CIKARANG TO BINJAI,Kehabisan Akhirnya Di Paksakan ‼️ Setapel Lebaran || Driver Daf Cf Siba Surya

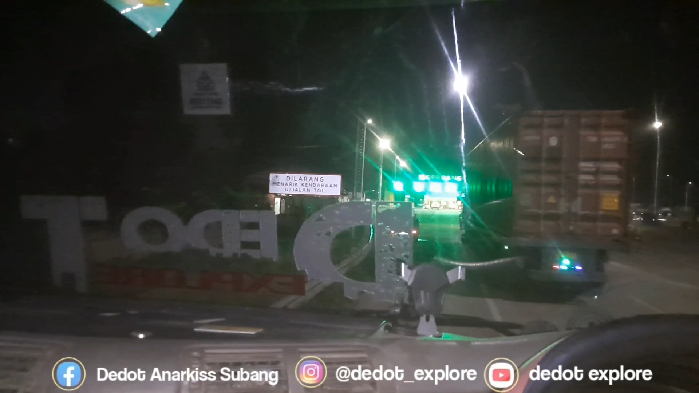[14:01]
Di gerbang tol guys, gerbang tol habis ngeban tadi.
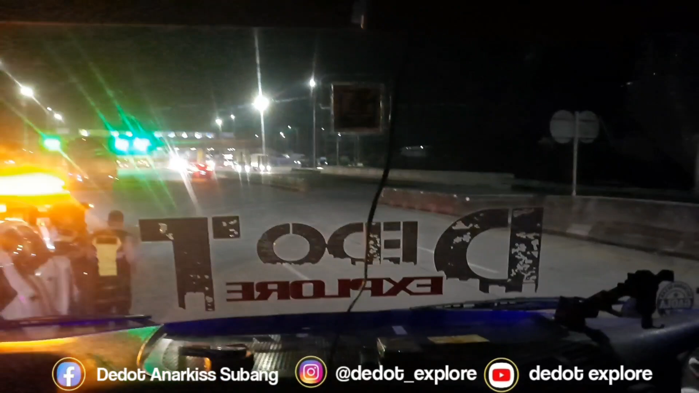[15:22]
Saya rehat dulu, Mamas Eko bawa. Nanti dari mulai Karang Tengah sampai Cilegon saya yang bawa nih guys. Mudah-mudahan lancar nih, dan mudah-mudahan ban yang bocor tadi di samping bisa ditambal. Minimal buat dipakai buat ban kepala belakang nih.
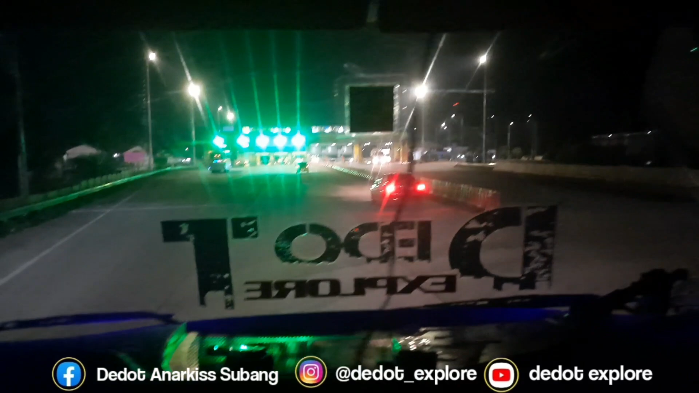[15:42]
Mudah-mudahan bisa diakalin nih. Langsung memasuki gerbang tol Telaga Asih guys. Mudah-mudahan lancar nih. Redang pisan nih, badan gerah. Cepel.
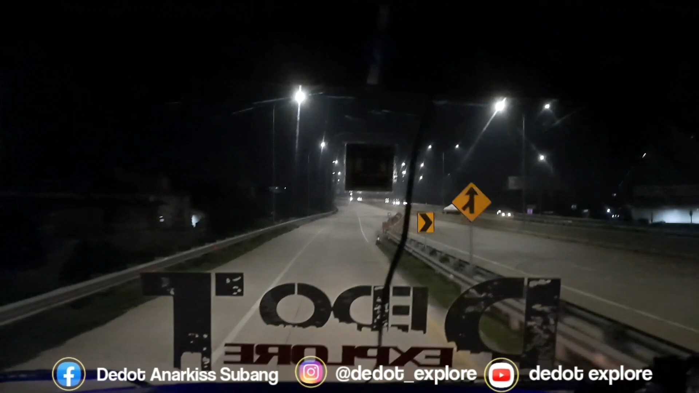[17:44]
Oh, ini mah langsung masuknya berarti ke ring road Cikampek ini, arah Tanjung Priok ini. Oh, udah ada pemblokadean ini, guys.
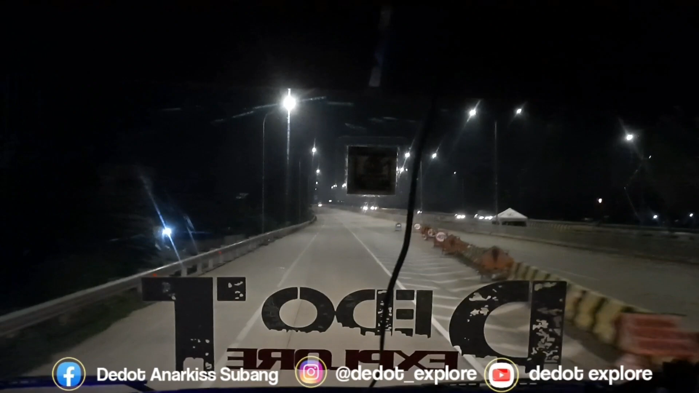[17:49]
Jalan tol penutupan. Eh, sangel, guys. Mudah-mudahan bisa pulang lah. Aduh. Mudah-mudahan nanti sehabis lebaran berangkat ke Binjai lancar,
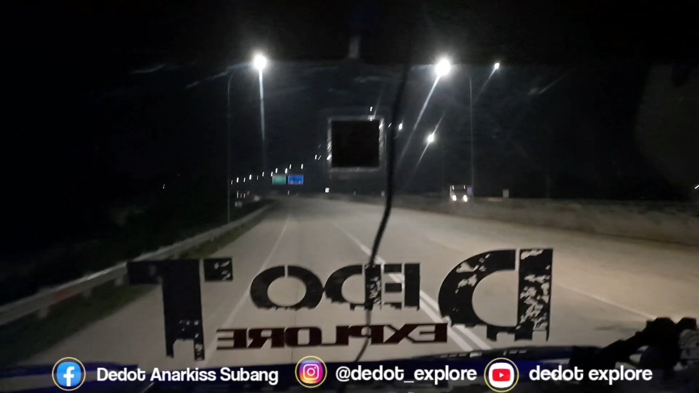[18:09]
aman, terkendali, dan terutama sehat walafiat dan hasil
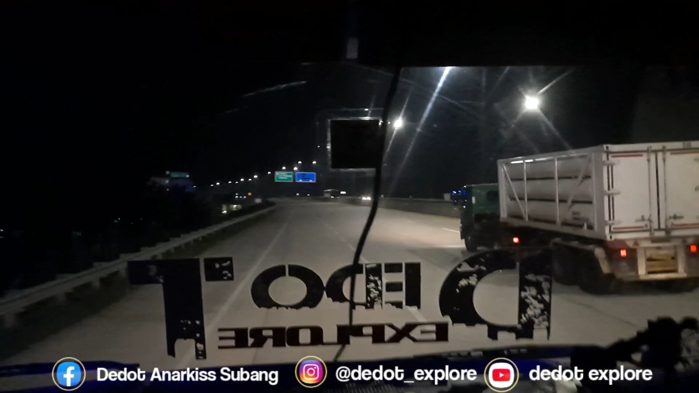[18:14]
dijauhkan dari mara bahaya, kesialan, apes, atau hal-hal yang merugikan.
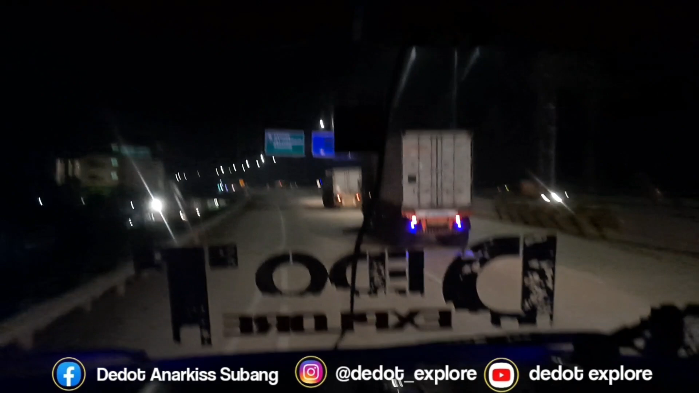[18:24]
Cawang, Jakarta Cikampek kiri, berarti kita ambil Jakarta Cikampek kiri. Wah, Mumet, Jakarta banyak jalan sekarang, guys. Banyak akses. Ini nimbulnya di mana ini? Di arah ini kayaknya ini. Oh.
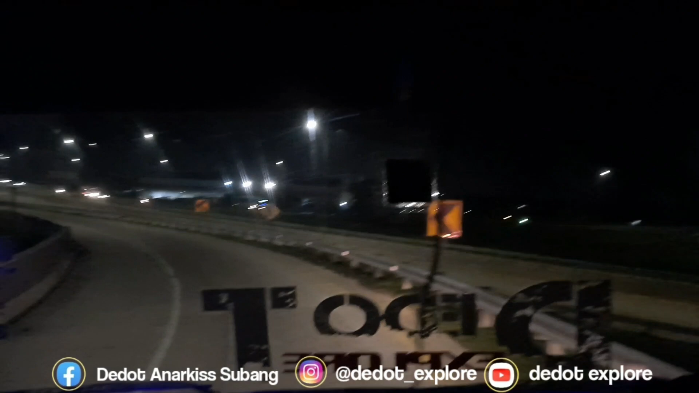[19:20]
Udah lama nggak ke Jakarta nih, guys. Ini perdana nih masuk tol ini, keder nih. Tulisannya Cikampek Cawang. Oh, kok Cikampek Cawang ya? Oh ya, bener langsung. Oh, ini mah langsung masuknya berarti ke ring road Cikampek ini, arah Tanjung Priok ini. Oh, udah ada pemblokadean ini, guys. Jalan tol penutupan. Eh, sangel, guys. Mudah-mudahan bisa pulang lah.
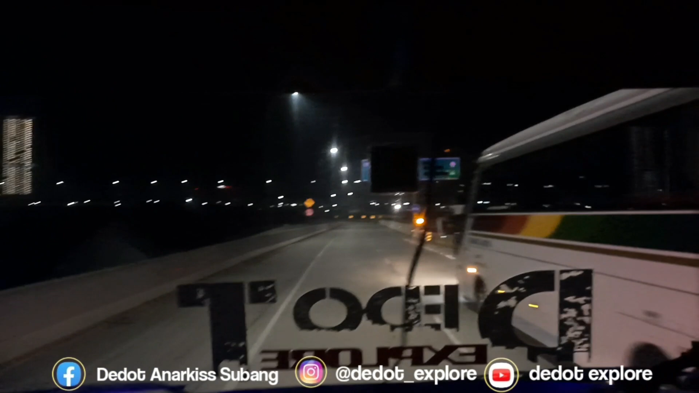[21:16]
Bingung nih. Ini limbul-limbul di mana sih?
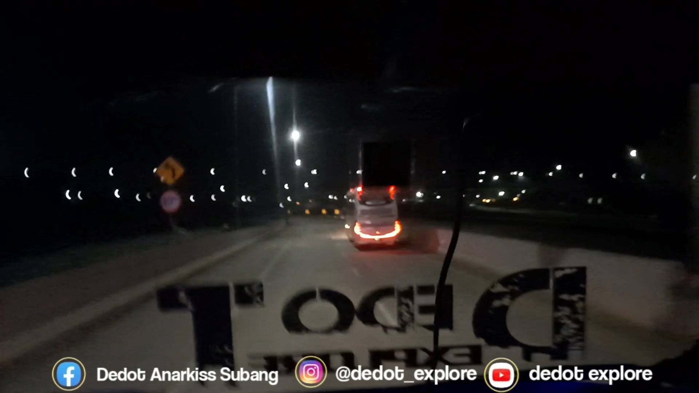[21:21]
Rutenya rute baru nih, dan belum pernah nih. Limbul-limbulnya di mana ini? Di mana ini? Oh, ini terus masih. Tambun Bekasi Jakarta ambil kiri. Cikarang Cikampek Bandung. Wah, kacau pokoknya.
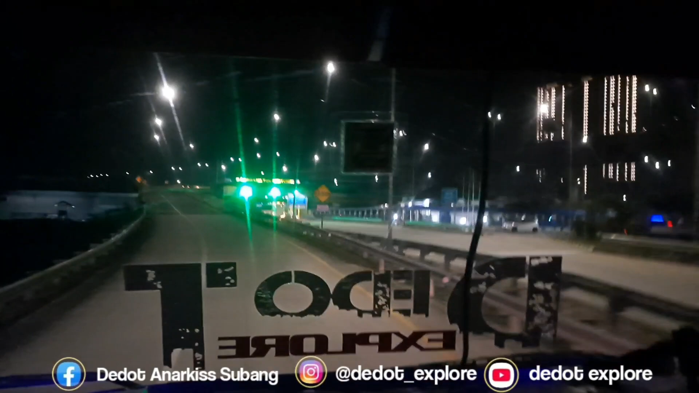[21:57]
Cibitung guys, ini Cibitung ini. Gerbang tol Cibitung. Wis, mumet guys, jalannya bercabang-cabang. Biarkanlah jalan bercabang, yang penting hati kita jangan bercabang guys. Jalan diputer-puter. Nih, bingung nih, nggak kebayang kalau supir nggak bisa baca.
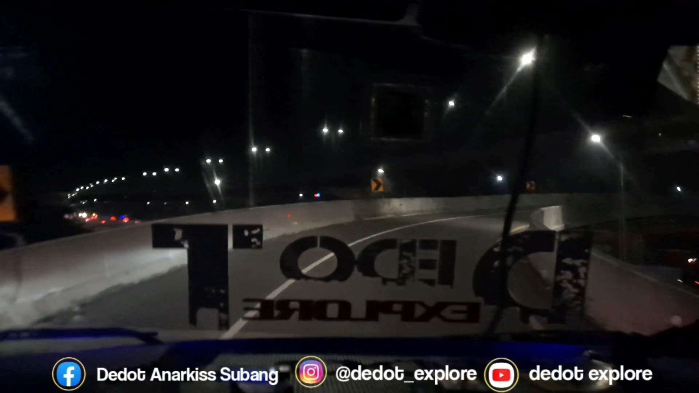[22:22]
Waduh, mumet guys.
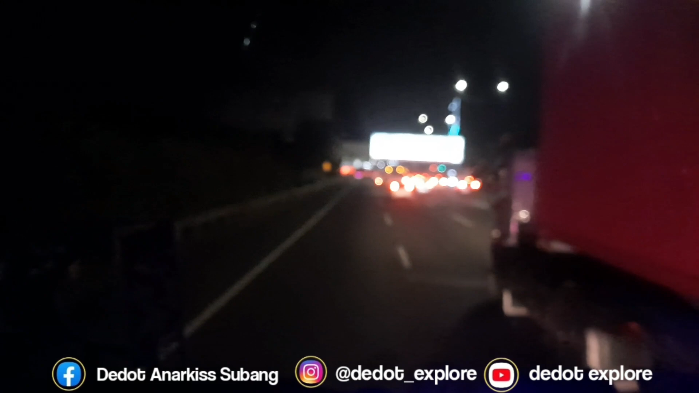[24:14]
Oke guys, dilanjut lagi nih guys. Sekarang tengah memulai memasuki rame guys. Sedikit agak macet tersendat nih guys. Rame udah mulai mudik, orang-orang pada mudik guys. Memasuki res area Karang Tengah nih guys, ngisi bahan bakar dulu
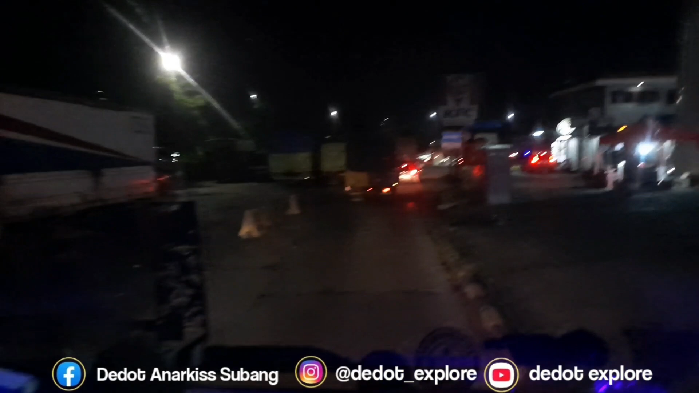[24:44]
dan amunisi guys buat perjalanan nih. Terutama air nih habis.
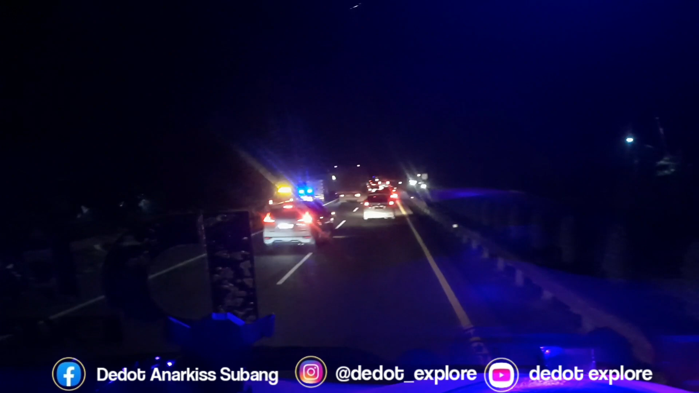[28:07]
Innalillahi wa inna ilaihi rajiun. Kecelakaan, guys. Ngeri. Mau lebaran, guys. Mau lebaran, hati-hati. Jangan terlalu kebut-kebut. Alhamdulillah, guys. Waktunya kita keluar tol nih, Cilegon Timur, Bojonegara.